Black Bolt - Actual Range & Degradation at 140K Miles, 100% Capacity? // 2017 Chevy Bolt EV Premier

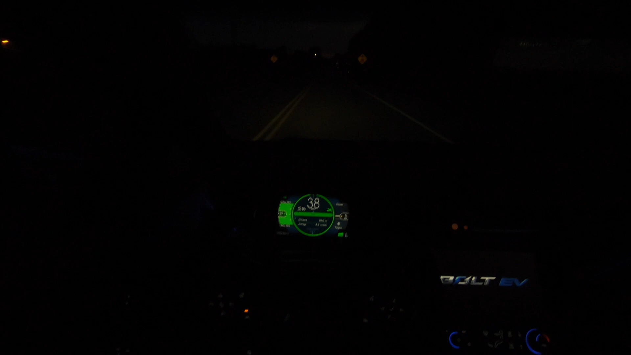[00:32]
it's about 5 35 a.m and i've left the neighborhood and it looks like it's going to be raining today um doesn't seem like it rained overnight and as you can see the sun hasn't risen yet which is one of the cool things about minnesota is around june 21st the days start getting shorter and shorter until we reach winter and